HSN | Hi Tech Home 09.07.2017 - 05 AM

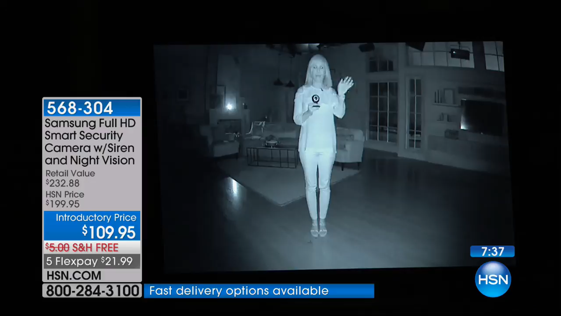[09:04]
And then look behind me. Can you see the staircase back there? Right. Okay. So here's my flashlight. Now watch this. I know you're looking at the HSN camera. It looks like we're trying to trick you with trick photography, but look at this. I'm here. It's just pitch black in the studio.
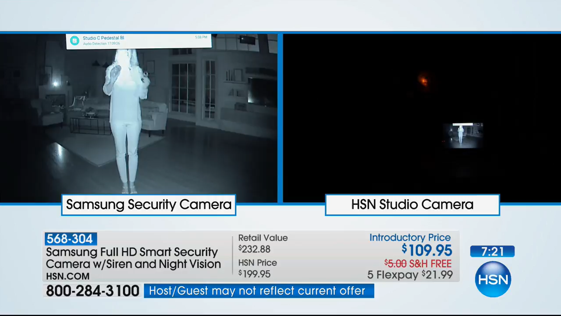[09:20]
So I delight myself up and then let me turn it off again. So there it is. That's what you're seeing is pitch black in here, but it's almost like that infrared lights this entire area up.
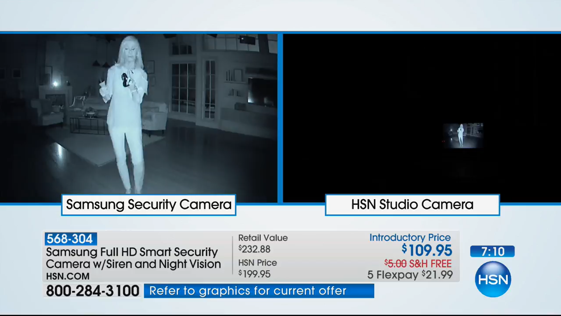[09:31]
So if it's at night with the motion detection, it detects motion up to 32 feet and it starts recording. So you think about it, you can take that recording and give it to the police even at night.
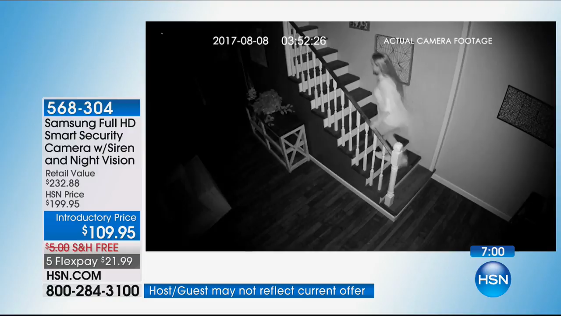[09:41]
So over here, I want you to see this video right here. This girl going up the stairs, it's timestamped. Yeah. Yeah. She's sneaking up in the house. She thought she got the better of us.
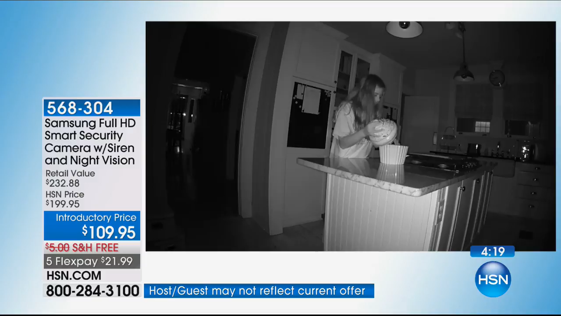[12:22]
You can tell that dog, Oh yes, you did get up there. But you know what? You can talk to your kids or you can talk to the pet. You can tell your animal, get off the couch in real time, live in real time. Right there. You're looking at the night vision, crystal clear night vision. It records in night vision up to 32 feet. A lot of times you see these night vision, you can't tell who the heck it is. And then if you had to give that to the police, it doesn't mean anything. It's no good.